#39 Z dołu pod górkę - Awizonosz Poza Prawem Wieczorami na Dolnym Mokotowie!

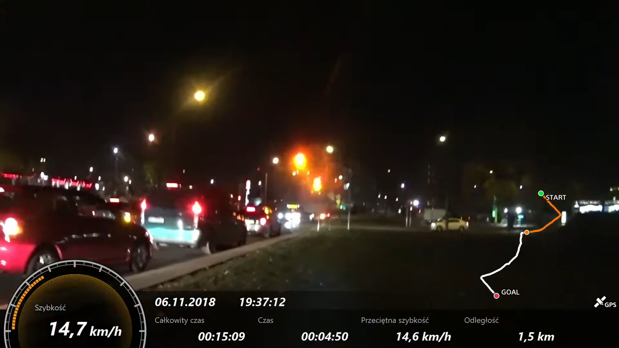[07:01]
Więc tu sobie jechałem spokojnie, jak widzicie, po trawniku. Gorsza rzecz to była tutaj przed nami. Ponieważ tutaj żadnych świateł nie było dla mnie. I jedyne co mogłem zrobić, to zobaczcie, to zejść sobie tutaj. I ja tutaj przejechałem albo... nie, tu przebiegłem. Tu przebiegłem, nawet nie jechałem. Tutaj dalej jechałem sobie naszym rowerkiem. Więc jak widzicie, prędkość nie jest jakaś piękna, bo tu w trawie się jedzie. A to wiadomo, zazwyczaj jest od razu wtedy gorzej. No ale na szczęście udało mi się tutaj dojechać do przejścia bez żadnych problemów. Z tego co pamiętam, to już jest nie pierwszy raz, kiedy tak trafiłem.
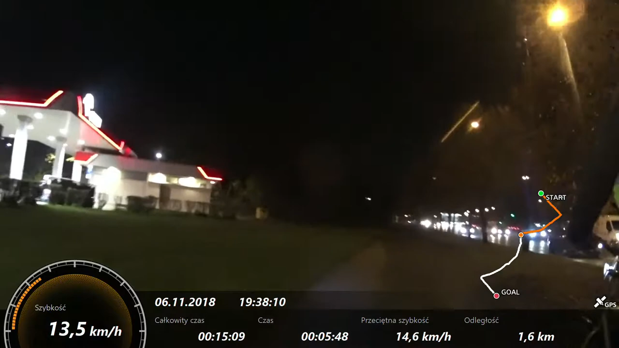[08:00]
Dobra, to tak, wracając do tego. Tu przed nami nie będzie już teraz jakoś bardzo efektownie, ponieważ będziemy jechać teraz głównie do góry. Głównie będziemy jechać teraz do góry. I to jeszcze w ciemnościach, bo tutaj jest ten chodnik, nie jest jakoś ładnie przyrobiony. Co najgorsze, przez jakiś moment będziemy nawet jechać ulicą, a ja nie lubię jeździć ulicą pod górę, bo wtedy samochody trąbią i się denerwują i ja się denerwuję, no...